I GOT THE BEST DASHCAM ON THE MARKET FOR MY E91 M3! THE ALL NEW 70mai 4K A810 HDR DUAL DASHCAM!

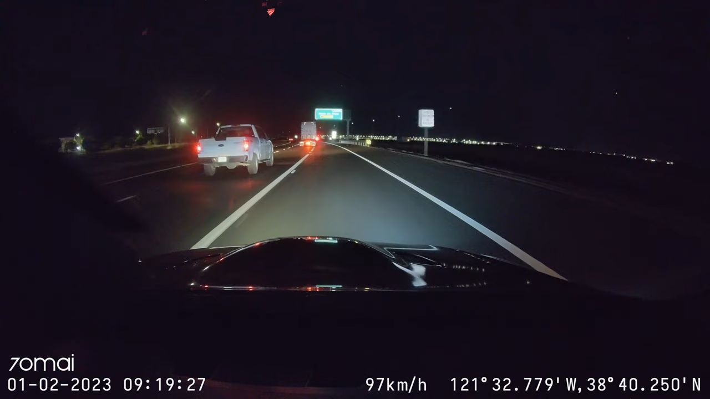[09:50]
Basically, it's the 1.8 large aperture that helps bring in more light in the dark. So anywho, guys, that's going to have to conclude the video.